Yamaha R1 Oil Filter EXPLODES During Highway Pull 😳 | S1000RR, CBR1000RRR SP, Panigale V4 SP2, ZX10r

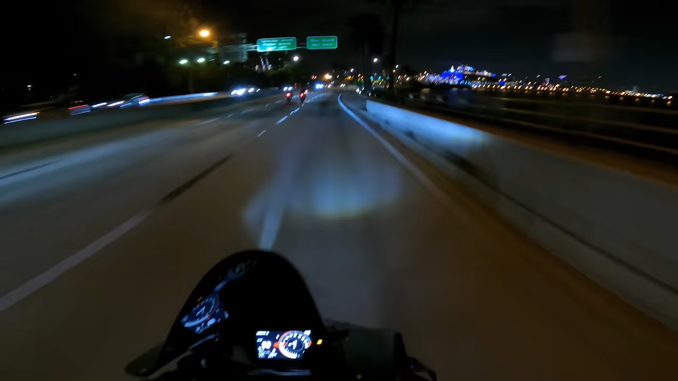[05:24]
Oh, we got a cruise ship actually up here this time.
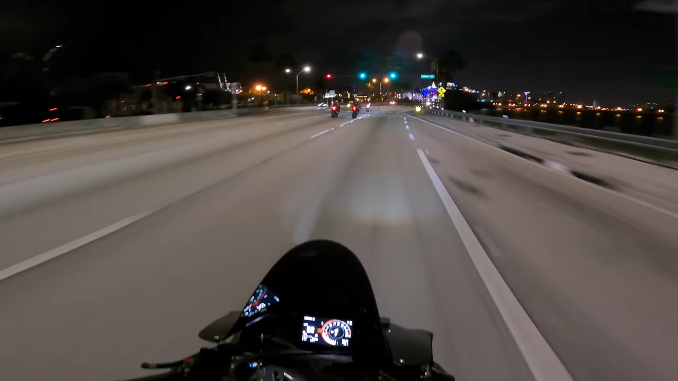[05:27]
Hell yeah. That's beautiful. Oh, man.
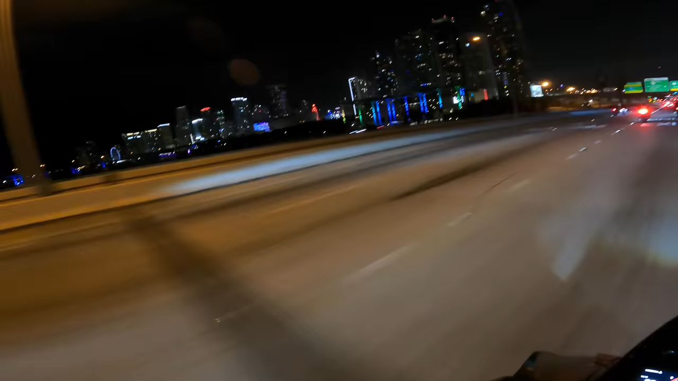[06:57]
There's something about being on the water with the city lights at night and your boys. This is a whole vibe, man, for sure. This is a vibe, bro. Can you imagine living down here and this being your view every single night?